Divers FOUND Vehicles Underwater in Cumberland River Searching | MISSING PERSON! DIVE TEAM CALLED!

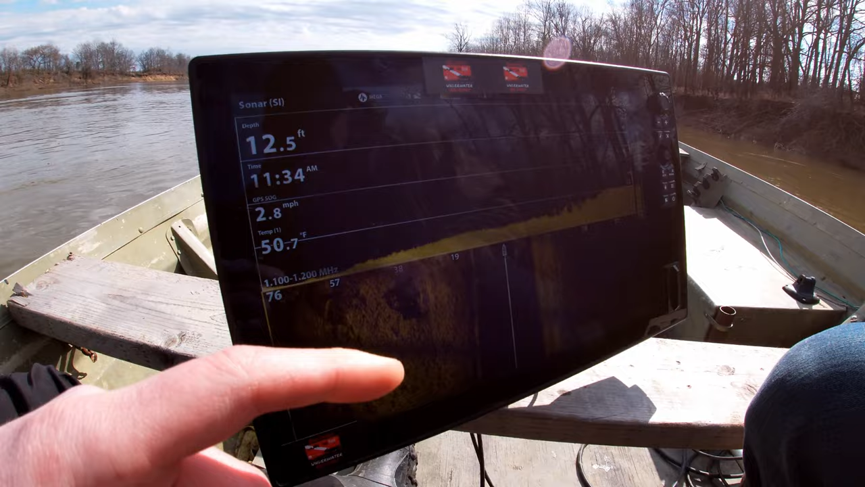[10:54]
On screen: depth 12.5 ft, water 50.7°F, speed 2.8 mph
That is a car, bro. There. Look at the shadow. Yeah, you can see the hump.
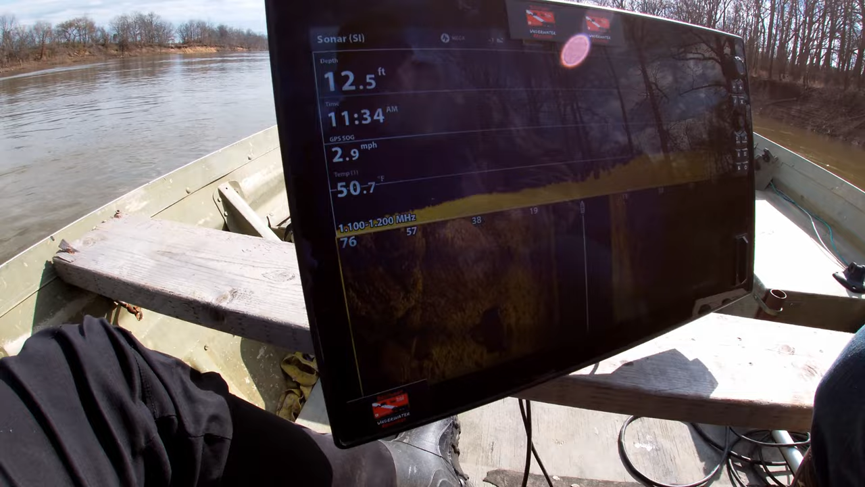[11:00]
On screen: depth 12.5 ft, water 50.7°F, speed 2.9 mph
Yep, that is a car. Guess who's diving? Cold water divers.